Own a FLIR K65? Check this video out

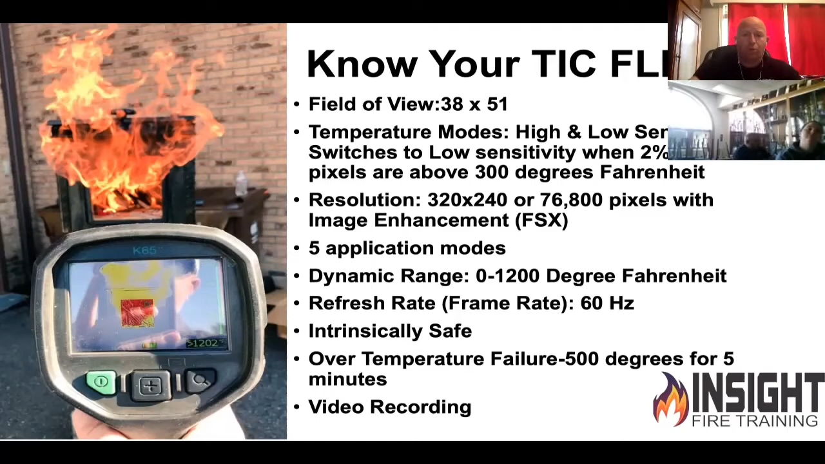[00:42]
It can take a lot of heat, so much so that it can get to the point that 500 degrees inside the camera for five minutes before it starts to turn off, and it will flash a red triangle with a thermometer in the center of the screen warning you. It also has video recording or photo photo capture. When we're incorporating or interpreting the image, this is your K65 cheat sheet. Zero to 299 degrees is black, gray, white. You will not see any colorization as long as that triangle is not in the upper left-hand corner. When the camera freezes for a minute, the triangle shows up, you will start to see yellow at 302 degrees, and then it will go from 300 to 599 degrees as yellow. That's a pretty wide span. Orange is six to 800, red is 900 to 1200 degrees,
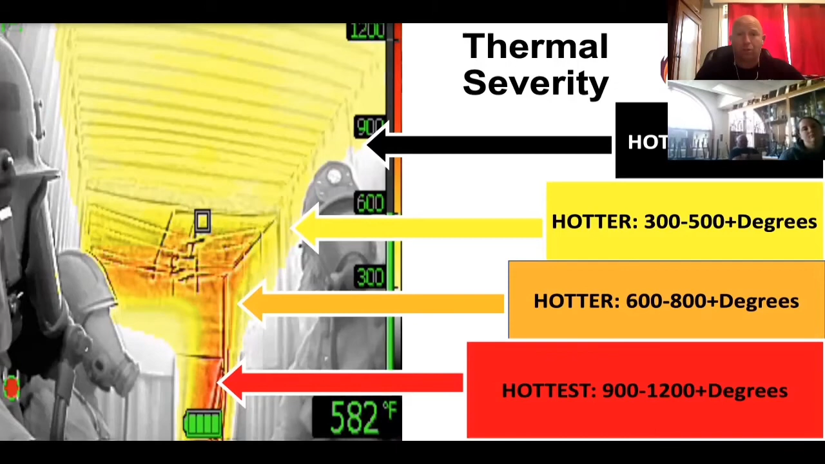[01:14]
On screen: spot 582°F
and I don't want to trust the spot temperature and fire attack. There are other uses for that. Very crisp, very detailed image.